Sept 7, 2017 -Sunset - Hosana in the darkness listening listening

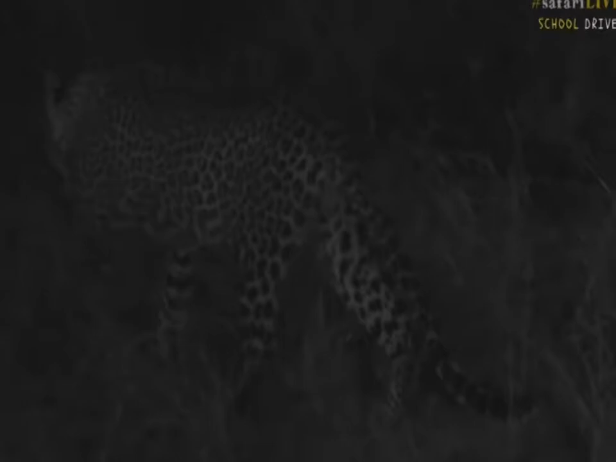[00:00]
Standing up, I told you he'll move if he yawns a lot, and there we go, he's now going to start slinking off into the darkness that is the night. So he's not going up towards the tree, which means we'll probably end up leaving him in this area and letting him slink off down into the drainage and try to see if we can go and catch up with those lions that are not lying too far away from us.
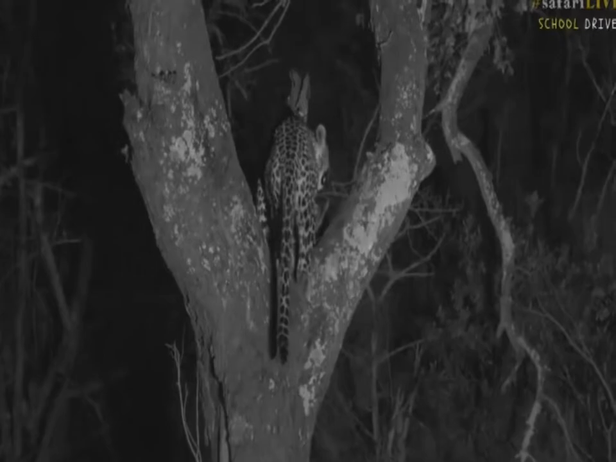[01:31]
How cool is that? So it's always one thing to see a leopard. Oh, and up he goes to the carcass, so there is where the kill is, and that's what he's going to try and now start feeding on. Isn't this cool? Rhys, you want to know how long the food will last him in the tree, do you see how he's easily able to move in the trees? This is what makes leopards so special, he's unlike the other cats that really struggle in the trees and can't climb very well,
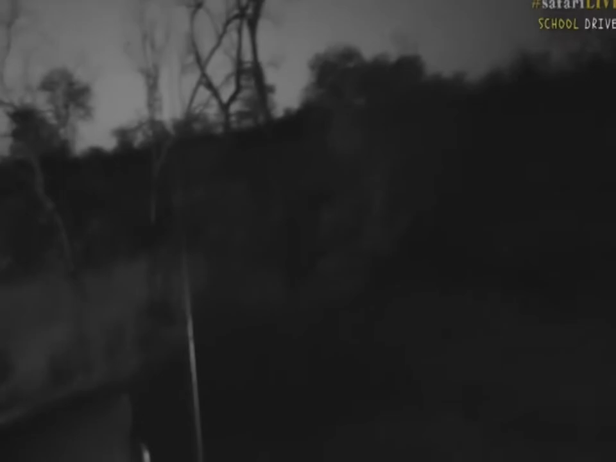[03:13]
But the problem is, it's right behind where Sebastian is, so there you can see the hyena behind the car.
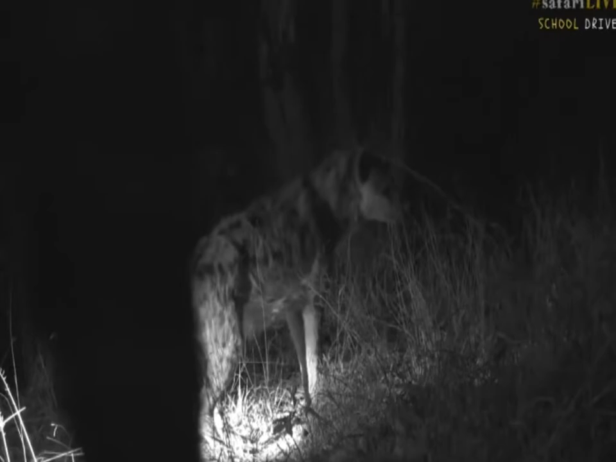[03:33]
It does have spots the same way, but it has a very powerful head, and that angled back is because hyenas are scavengers a lot, and when they do hunt, they try and chase animals for long periods of time.
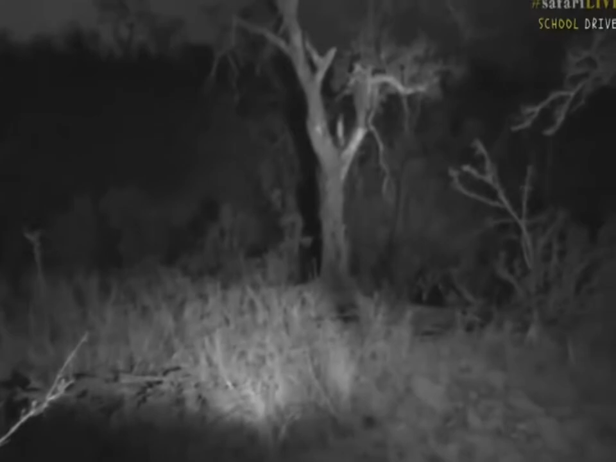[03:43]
They don't have a short burst of speed like the leopard does, and so that's why they have a very different back structure to what the leopard does. Well, we're going to sit here and just enjoy our beautiful leopard sitting on top of his carcass, and we're probably then going to try and see if we can go and find those lions with the big male for all of you. And while we do that, let's go across to Taylor, who's still sitting with her lions,
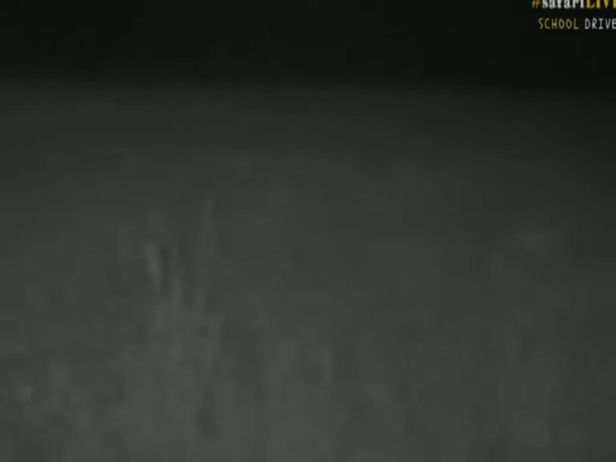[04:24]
I think what I'm going to do, I'm not going to turn my lights on. I'm going to stay in the complete darkness. We'll find that lioness. Now, what I want to do is I want to put, get a better view of, I'm going to have to use my spotlight just to shine a little bit.
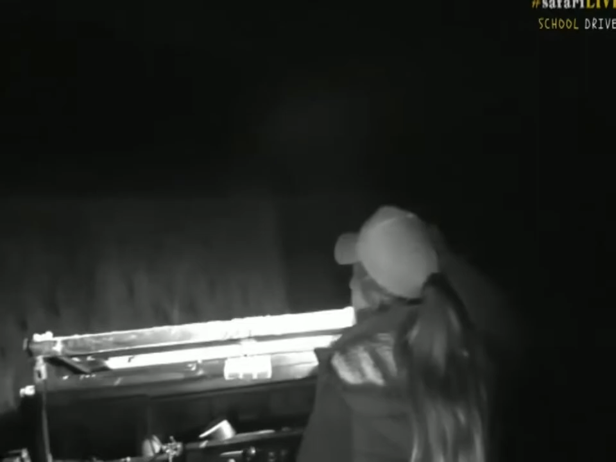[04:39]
I'm not shining on the lions. I don't want to put my big brights on. What I'm going to do is I'm going to turn us so that we're behind the lions, and that we'll be able to see the zebras just behind them. I'm also going to scan for this lioness. ... ... Now, a question from David. You're wondering if the lionesses would reprimand the cubs? Most certainly. I'm going to just duck quickly.
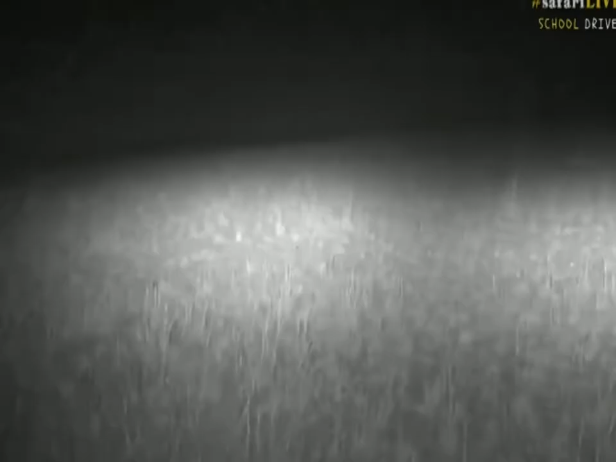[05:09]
Now, often, here, the lions are just to the left of us.
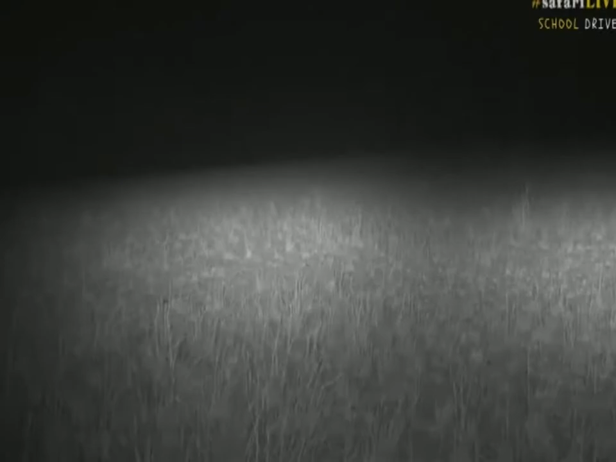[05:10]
You can just see that's just a roof that we have on. Sorry, David, I'm going to get to your question now. You can see the eyes as well, every now and then, from the zebra.
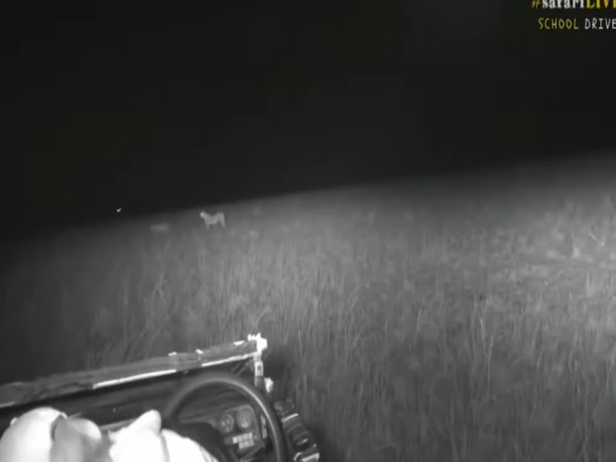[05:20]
We've parked on a horrible angle. I do apologize for you just straightening out the camera.
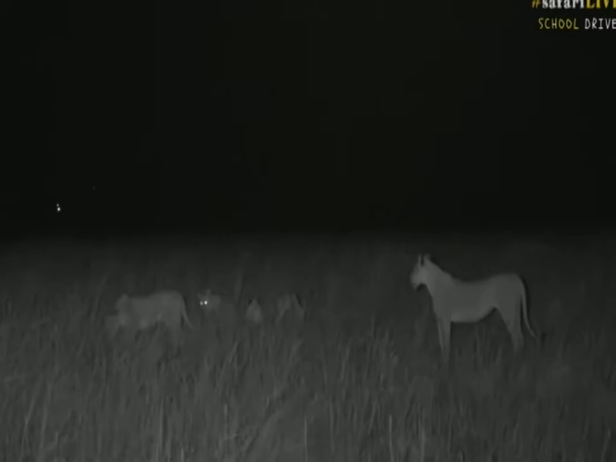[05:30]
They will, and it might not be a reprimanding that you and I would know when you would discipline a child. It often ends up in growling, sometimes even swatting at the youngsters, or even just exposing their teeth. And I think they got too excited, these little ones. They were left in the drainage line, but they've also been sleeping for most of the day. So, they've got all this pent-up energy. And you know what young children are like? They bounce off the walls when you try to put them to bed. And that's exactly what happens here. They don't want to do what's told.
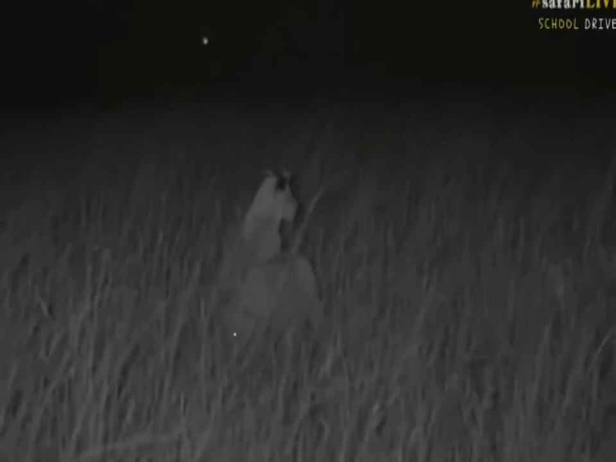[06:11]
and the pitch black of the night to move around in a better position for an opportunity to hunt. Those zebra are just out of view. They're just sort of at the edge of where the light ends. They're not very far. I'm going to put my spotlight on again. I want to have a look. There are so many of them. I'm also scanning for that other lioness, because I wonder if she hasn't gone around. Hmm. Where on earth did you go? Like I said, there were two adult lionesses here, so I don't know where she's disappeared.
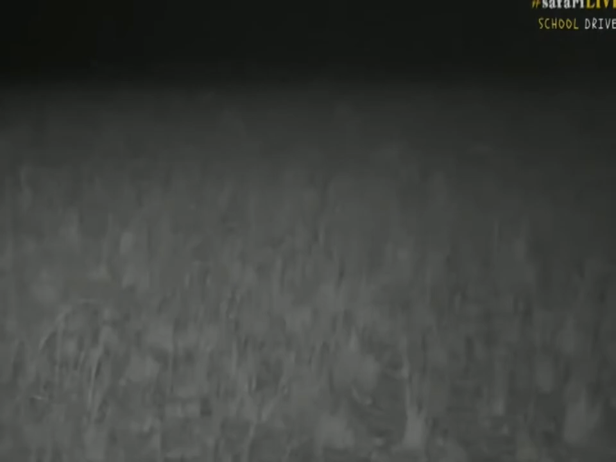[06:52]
Can you see her? No, I can't see her. I don't know where she's gone. She completely disappeared in this long grass, and we can scan and scan and scan, but I think she's actually moved off completely.